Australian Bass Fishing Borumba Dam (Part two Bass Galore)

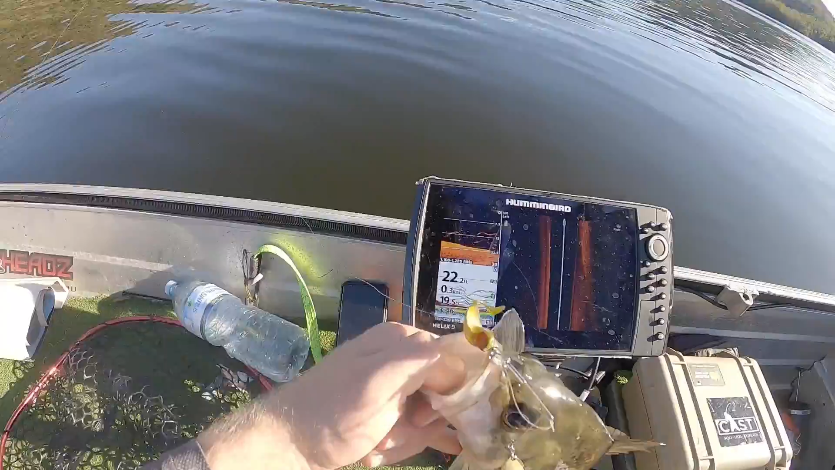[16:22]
That's what you want to see. All that good stuff. Wow, that's a wild sounder.